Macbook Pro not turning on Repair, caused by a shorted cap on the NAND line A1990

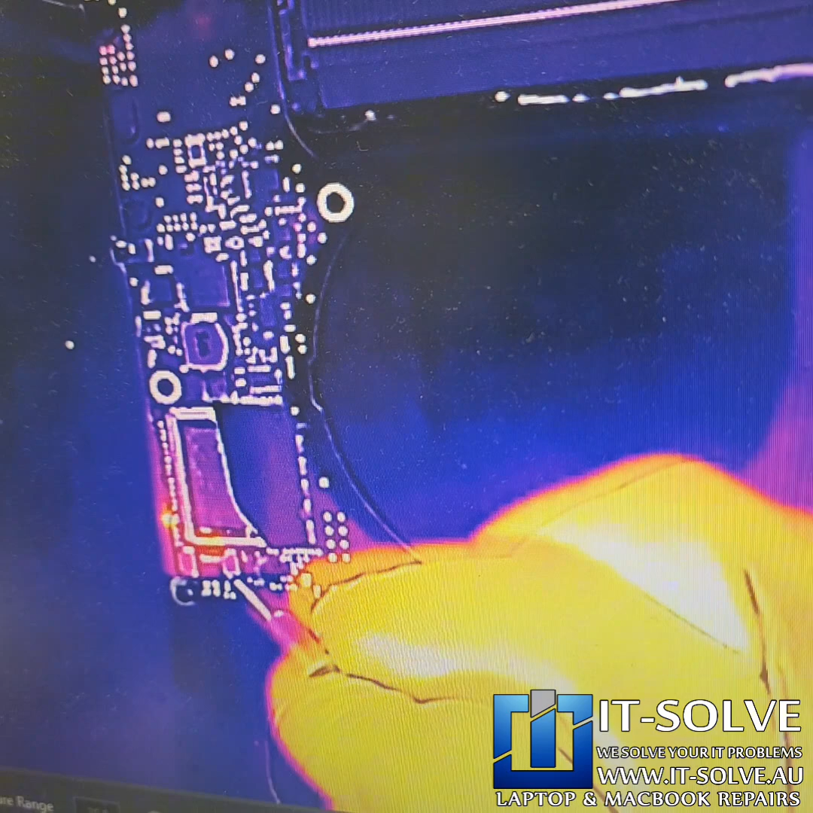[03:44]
capacitors on the side not this is the other ones which are heating up so
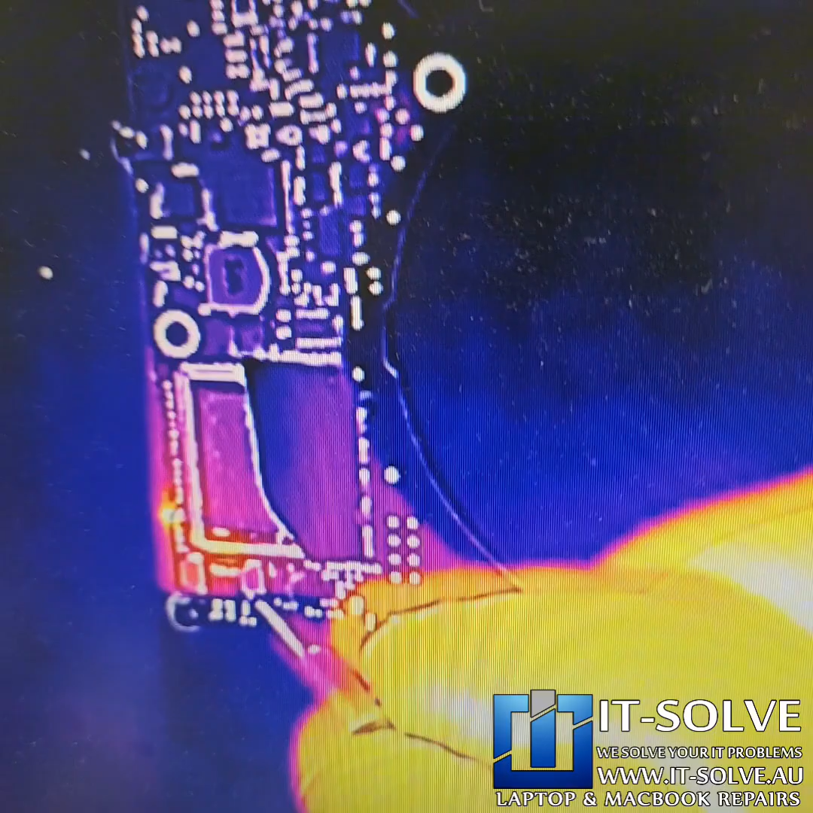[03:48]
those capacitors there if we look a little bit closely probably second or first capacitor
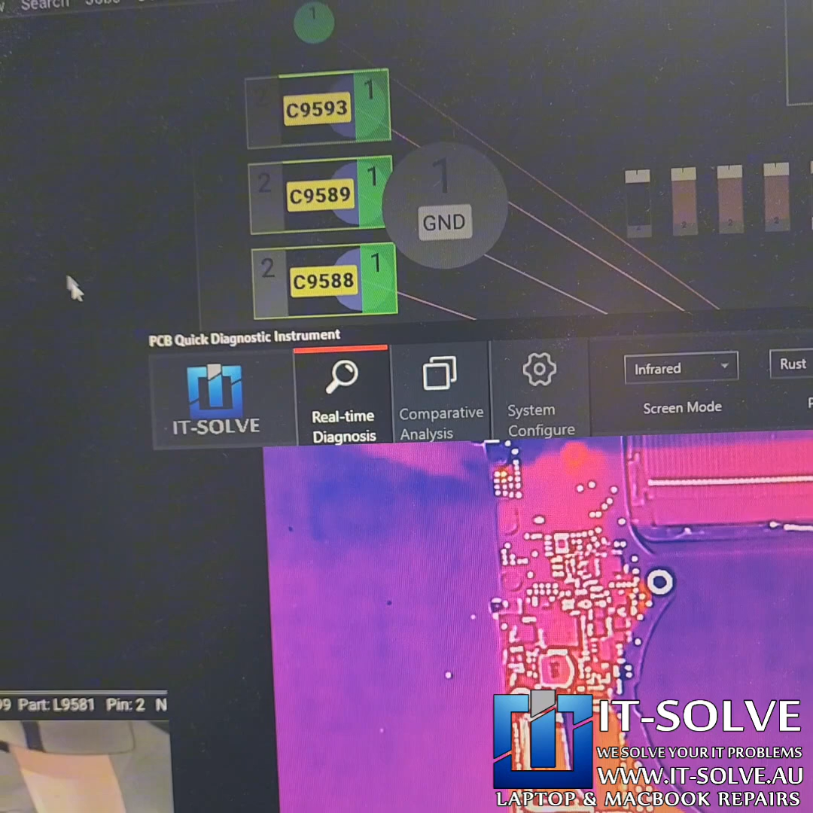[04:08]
capacitors over here short circuiting which is great why it's